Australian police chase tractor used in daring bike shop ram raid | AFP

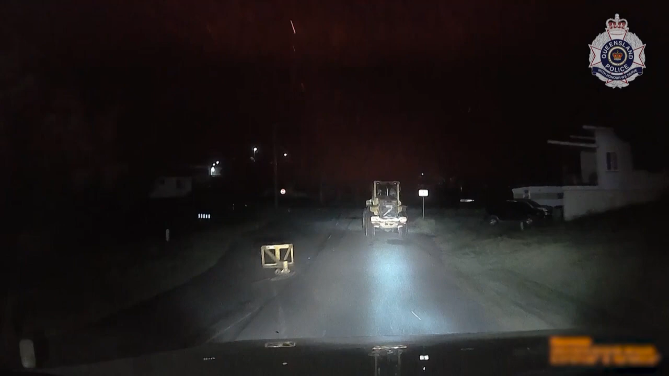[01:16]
OK, he's dropped the bucket. He's dropped the bucket.
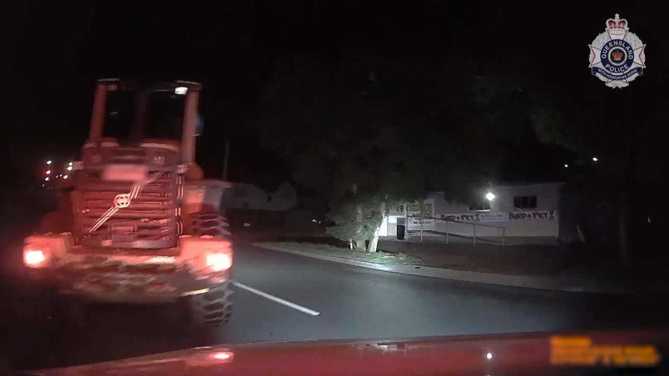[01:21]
Railway line, we're heading into the railway station. Stop all trains, mate. Get onto them. Stop all trains if there's anything.